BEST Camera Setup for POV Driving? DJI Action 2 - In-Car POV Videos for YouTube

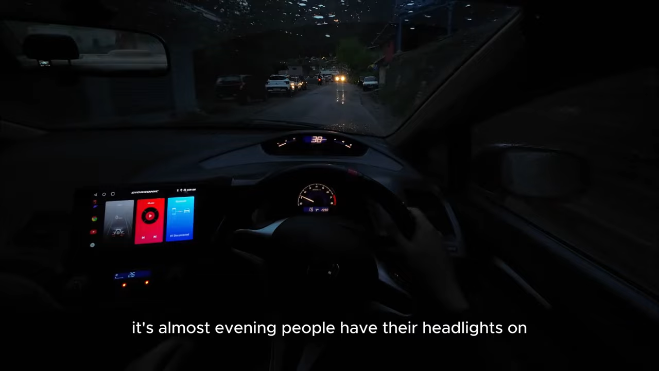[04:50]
i'm also losing light very quickly it's almost evening people have their headlights on some of them at least